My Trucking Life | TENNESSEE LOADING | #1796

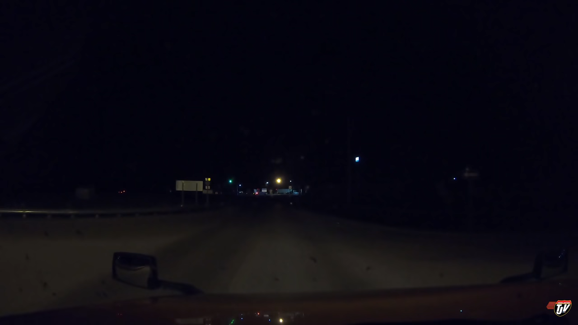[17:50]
all right so since we have so much time to get up to alberta i'm gonna shut her down a little earlier tonight it's already dark but it's about nine o'clock there's supposed to be a travel plaza here somewhere i'll get in here there is a love's a little further down the road but uh there's supposed to be like an exxon
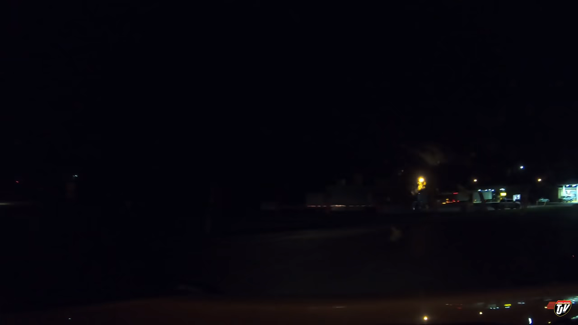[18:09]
travel oh here it is here's a bunch of trucks okay how do i get in there
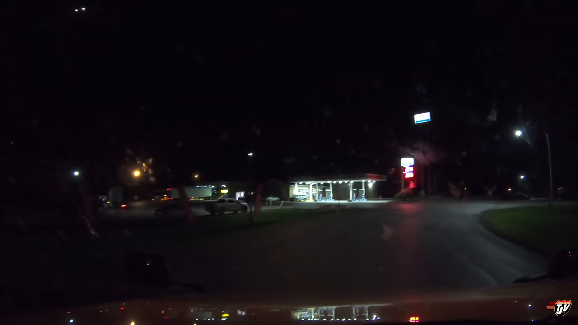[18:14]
guess this is the entrance here if i drive during the day i get less bugs on my windshield too
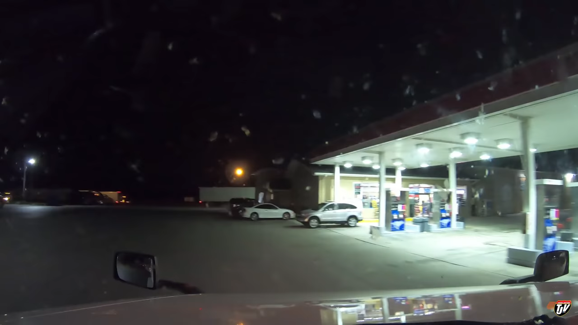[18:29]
okay so this is this is it interesting never been here before
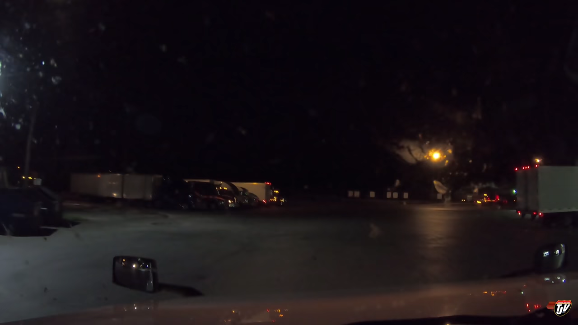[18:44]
this was uh exit 143 in missouri 955 still south of st louis god bless america